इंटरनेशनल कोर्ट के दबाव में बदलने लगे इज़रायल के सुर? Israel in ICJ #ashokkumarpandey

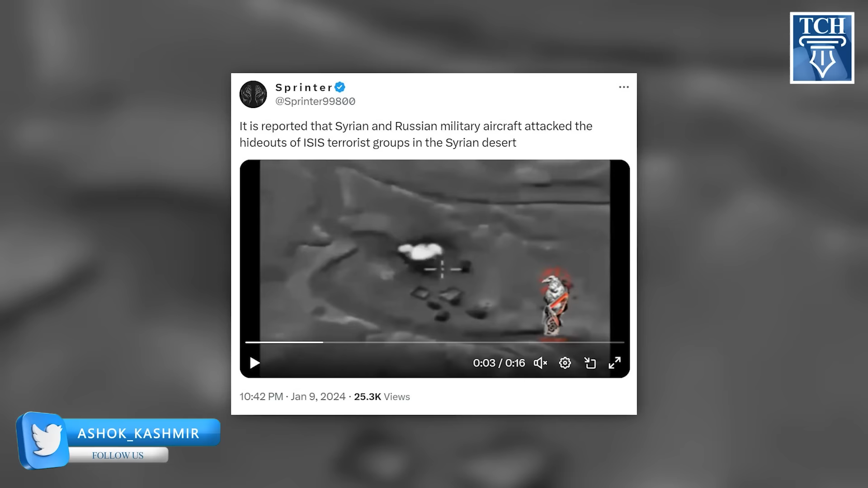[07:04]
वीडियो आया है जिसमें हम देख पा रहे हैं कि सीरिया में सीरिया के जो फौजे हैं और रशियन फौजे जो हैं वो मिलकर I.S.I.S.